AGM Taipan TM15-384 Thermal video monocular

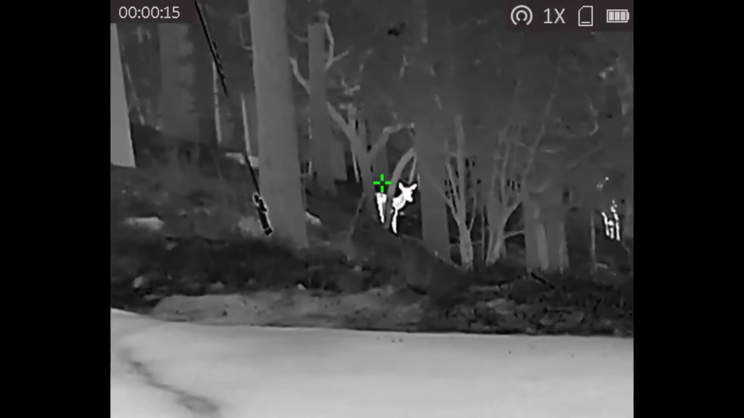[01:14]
So this video is kind of like a review for the AGM Taipan Infrared Thermal Monocular.
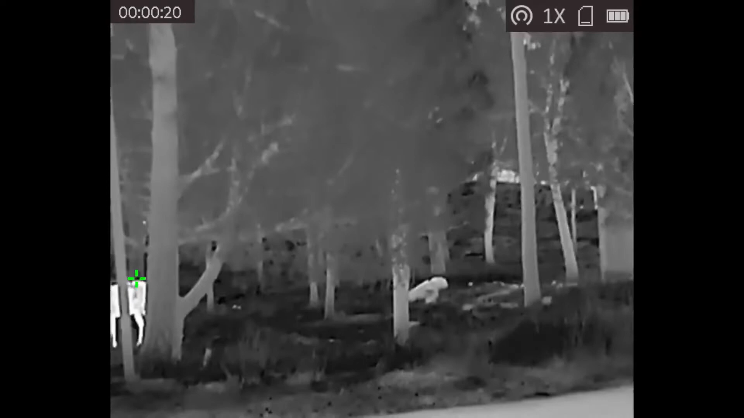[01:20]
Here you can see I am looking at deer and some kids in the forest.
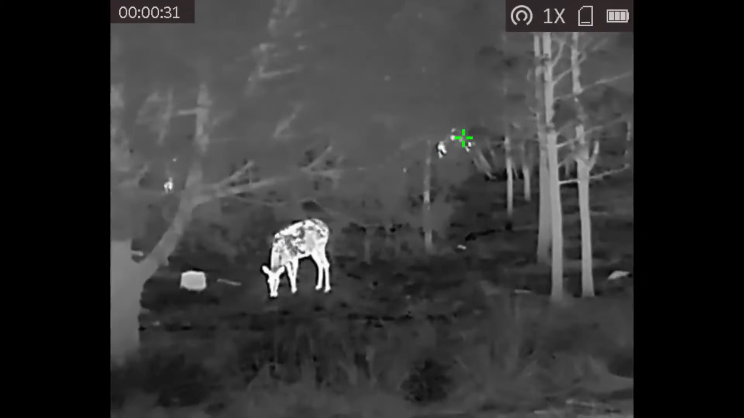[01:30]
And one of the cool things is that this monocular is able to pick it up from really, really far away. That'll be shown later in the video. I do cut scenes pretty quickly here, so I'll try and make this quick. It has four different modes, as you can see.
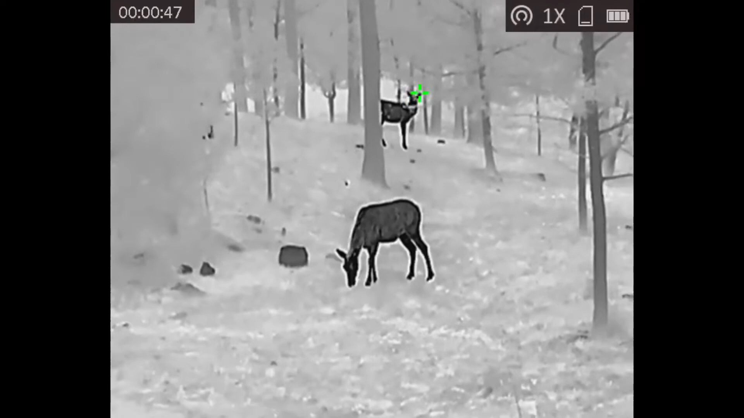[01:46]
Black hot, white hot, fusion, and red hot,
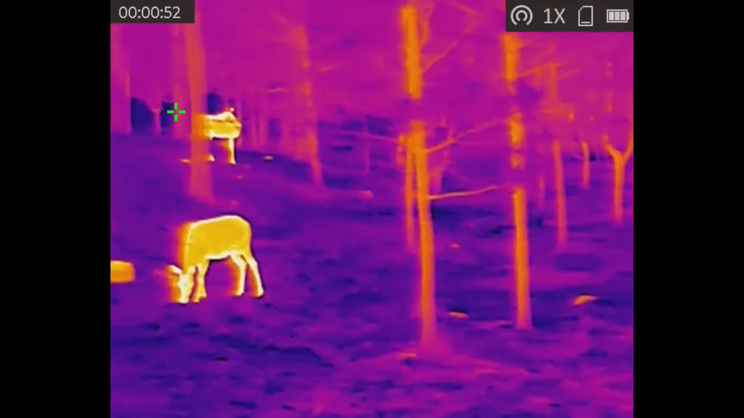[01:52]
which highlights the hottest object on the screen.
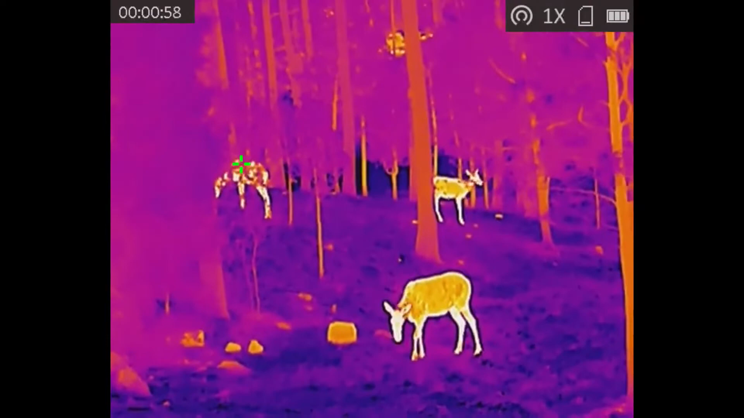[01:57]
So very, very useful in not only science experiments,
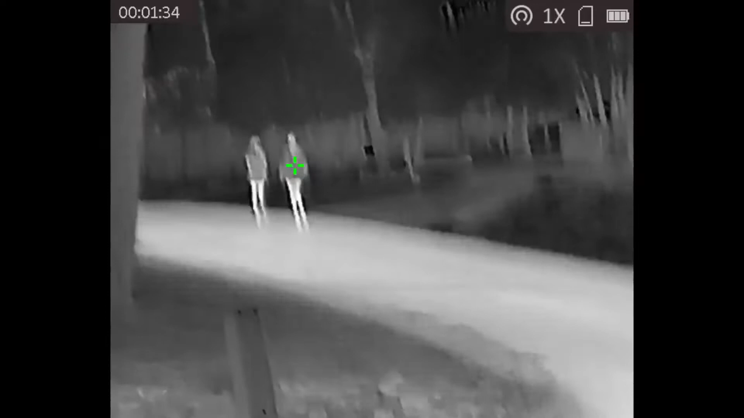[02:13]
So, this is a scene where I drove out to like a field.
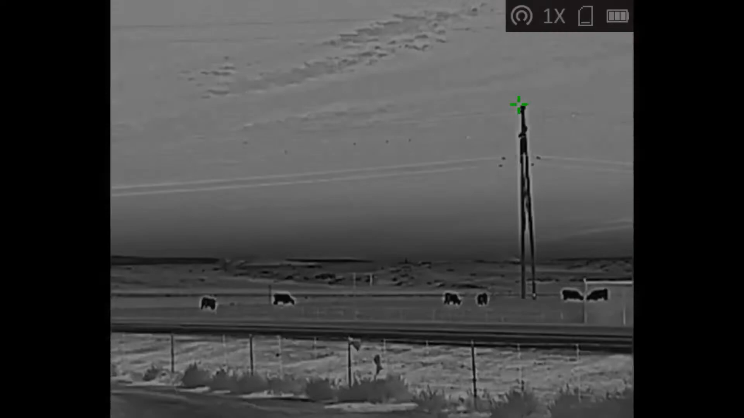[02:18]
I live out in New Mexico now.
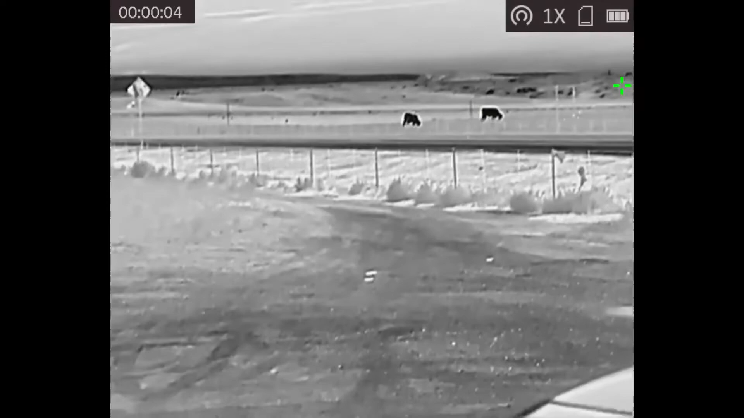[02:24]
And those cows, a second ago, are roughly about 300 feet away.
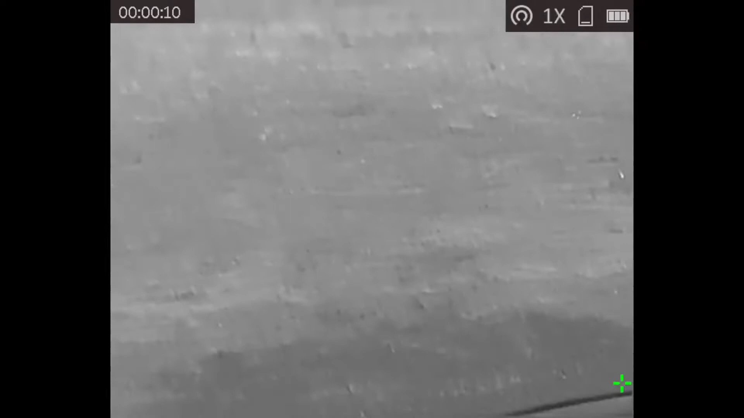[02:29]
And mostly everything does look normal compared to how you see it with your eyes.
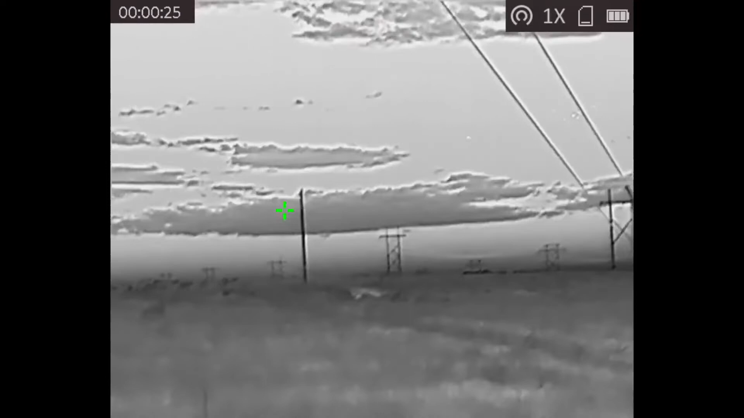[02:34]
And tracking objects that are fast moving is really,
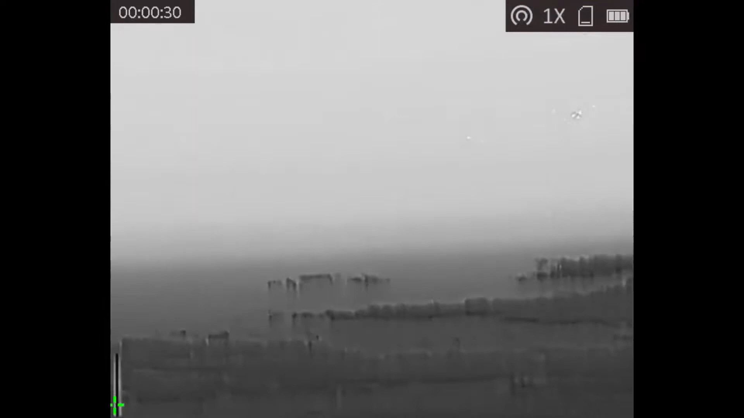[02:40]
really good with this camera.
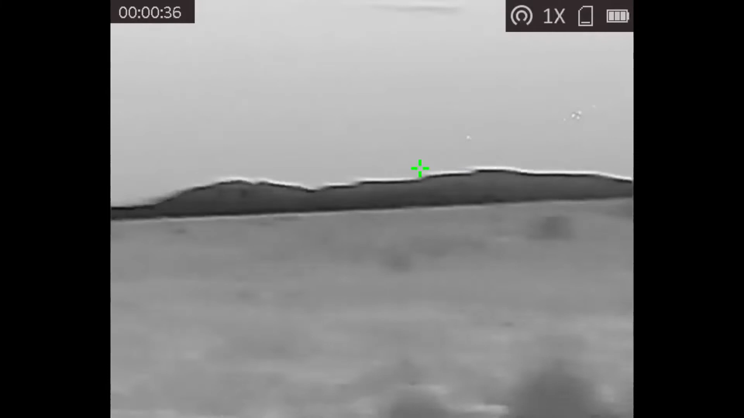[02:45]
It has a refresh rate of about 50 hertz, which is faster than most regular digital cameras.
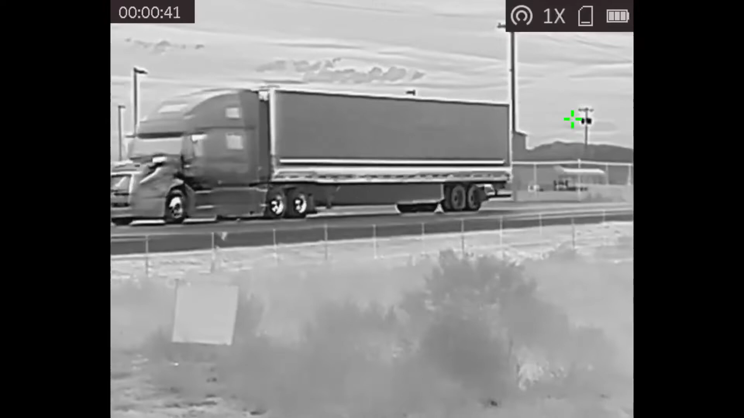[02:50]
So, here I'm just kind of looking around.
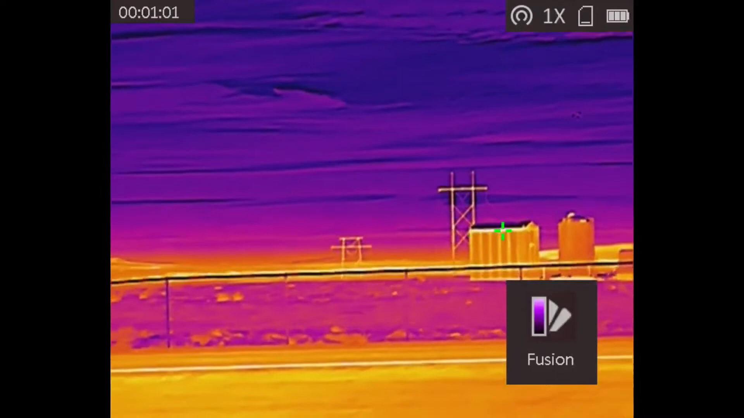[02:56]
And there's a couple of cool things that we can check out with this. You can see the engine heat there on that SUV passing by.
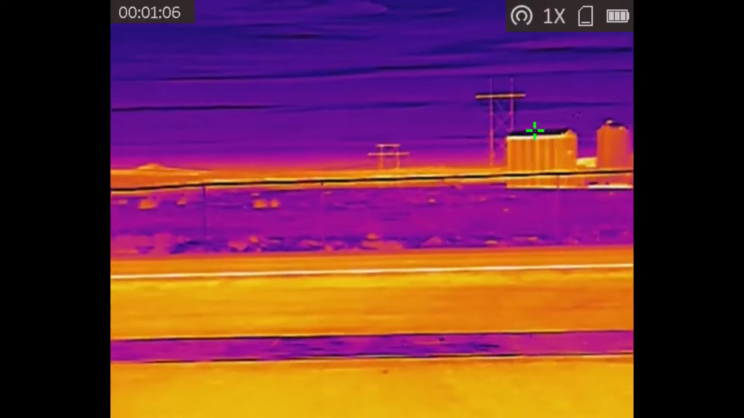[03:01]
And the next scene is of water,
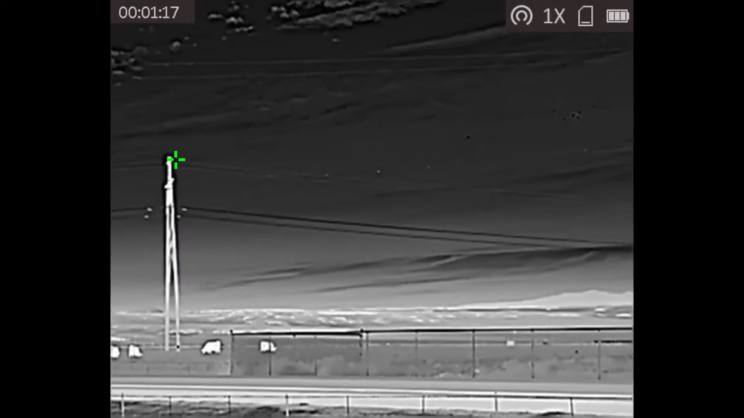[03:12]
So, this is really interesting to me because water is clear for us.
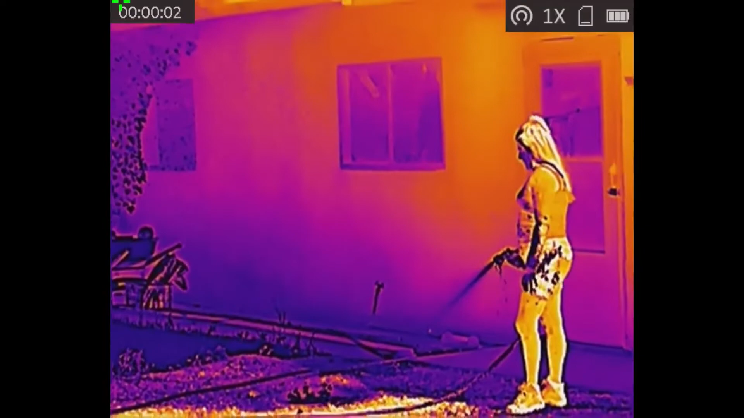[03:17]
But in thermal, you actually only see the temperature of the water. It's completely opaque, surprisingly.
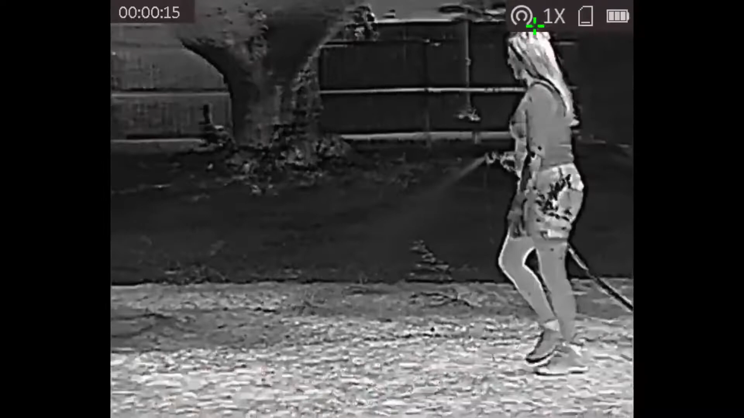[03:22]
So, the different modes make it easier to see the water in different settings.
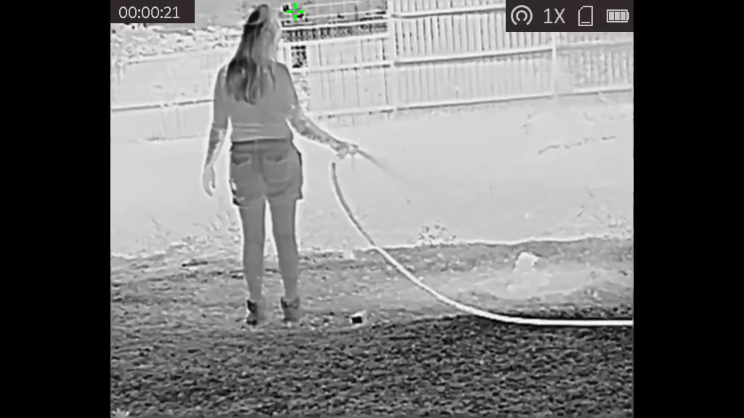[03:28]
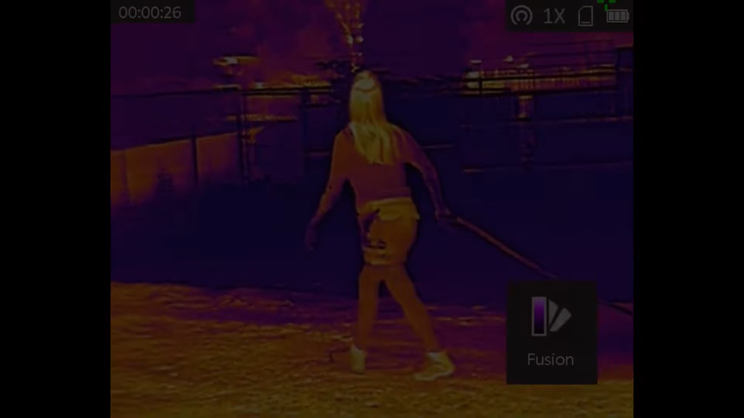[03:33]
And this is of some birds flying overhead, which doesn't sound super exciting.
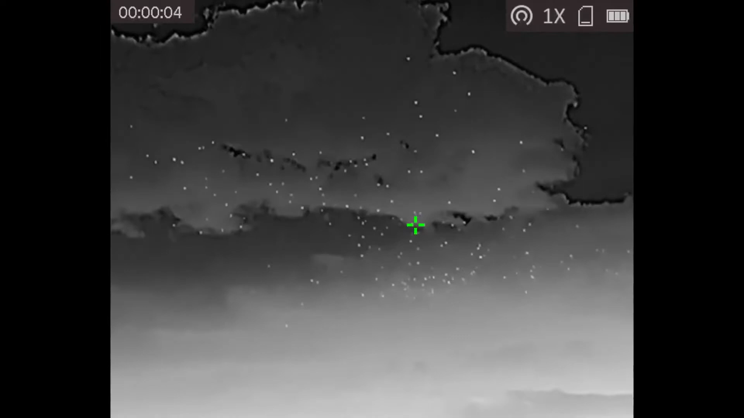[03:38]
But it is a good example of tracking objects that are moving pretty quickly.
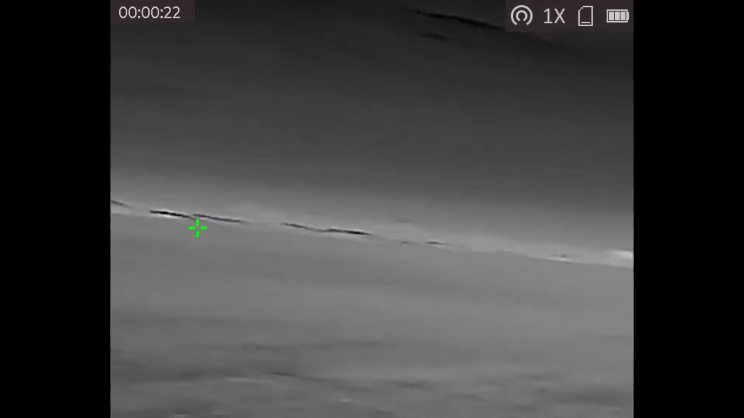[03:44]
It is partially zoomed in as a thermal camera.
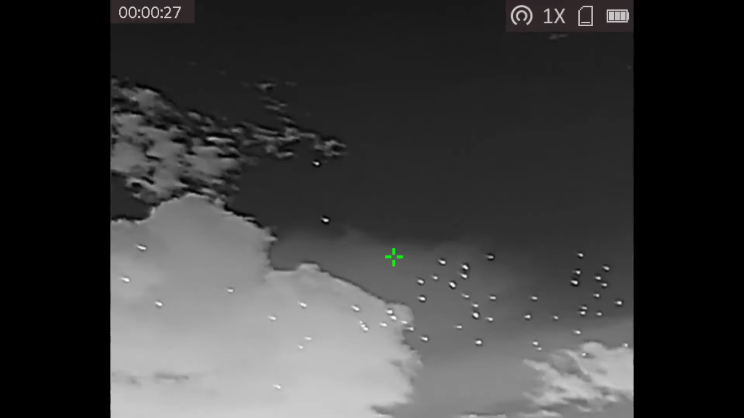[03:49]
So, it's a little shaky, and I do apologize.
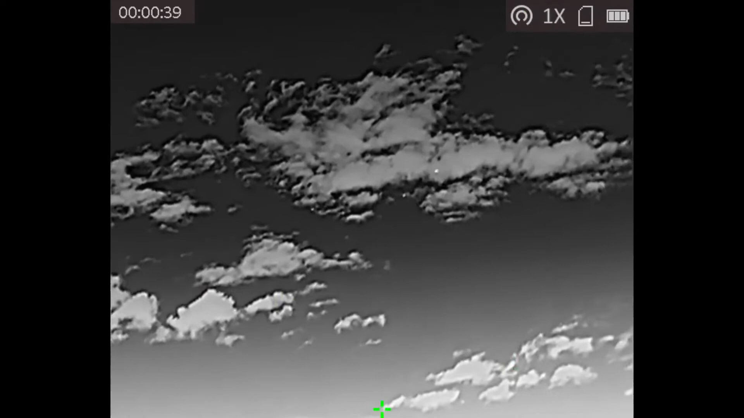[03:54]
But as they fly overhead, you can clearly tell that they are birds, even though it was pretty fast.
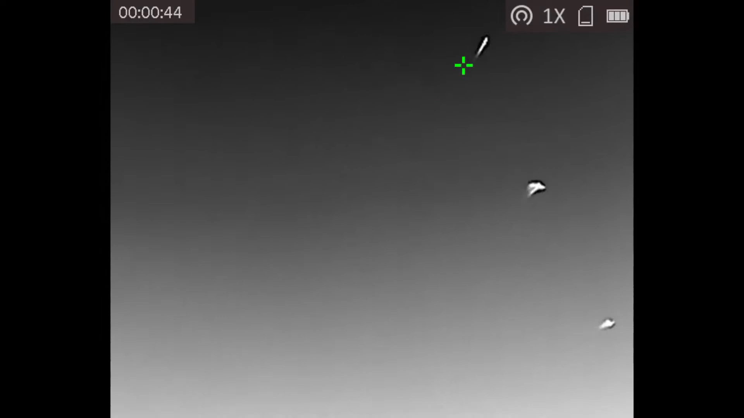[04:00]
So, this is an interesting situation here. This is near Arches National Park.
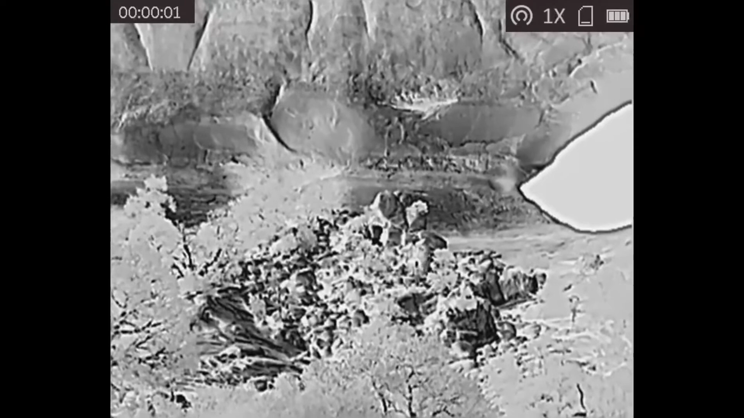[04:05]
And you can see a little bit of movement out there. And it's a complex background, I do realize.
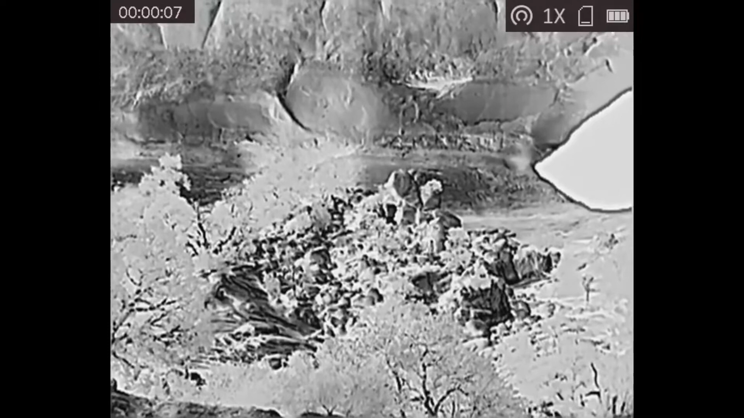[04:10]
But one of the things that I found out is that hot rocks actually are very good at hiding people.
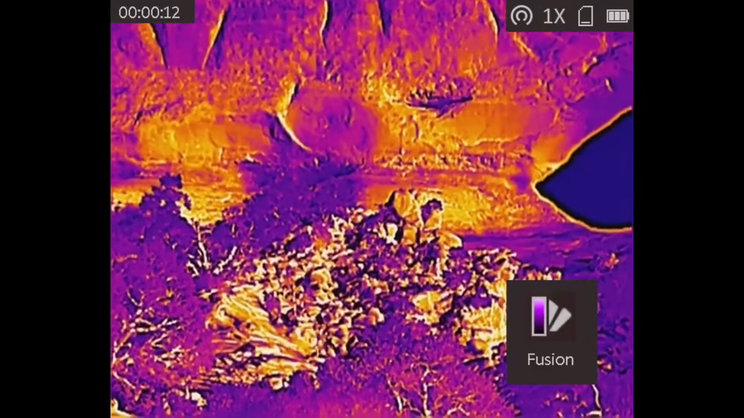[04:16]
There's actually about three people in the scene, at least, that are moving around up there.
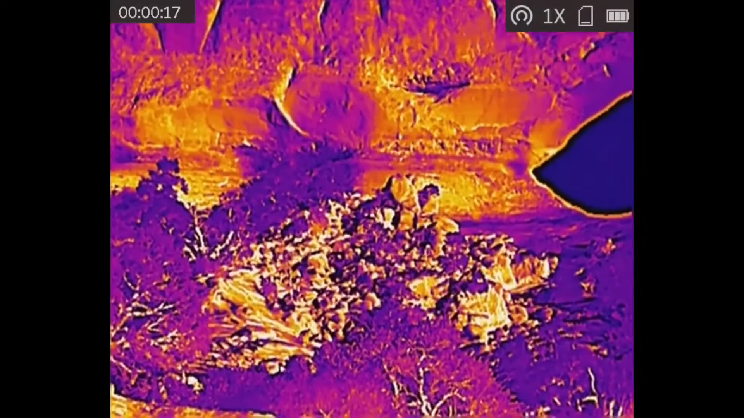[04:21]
And they are very difficult to see due to the shadows and light and dark.
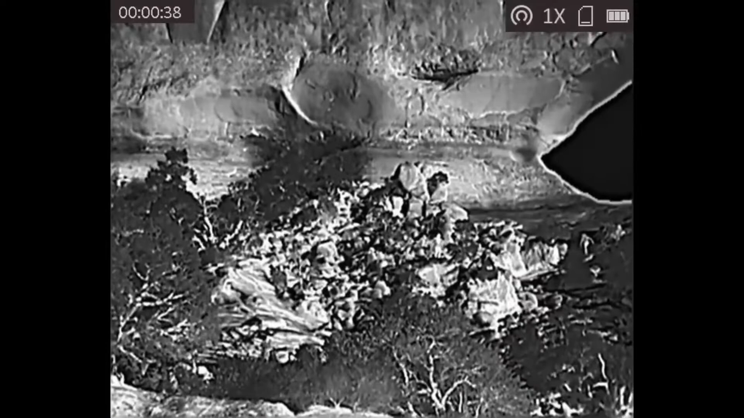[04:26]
So, kind of hard to pick up.
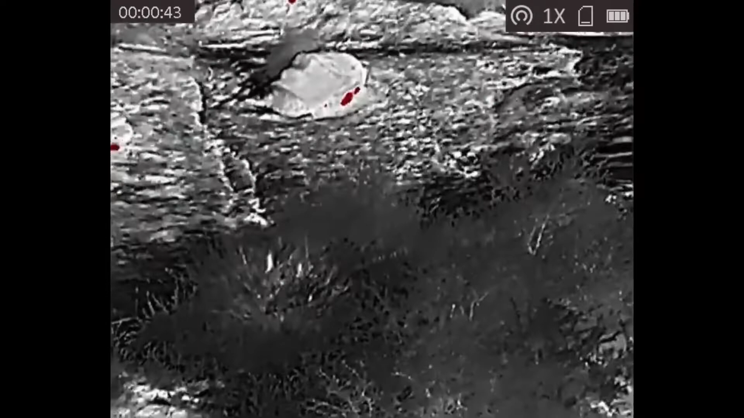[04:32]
This is at night. And that is a coyote. And I actually had a little bit of a scare filming this.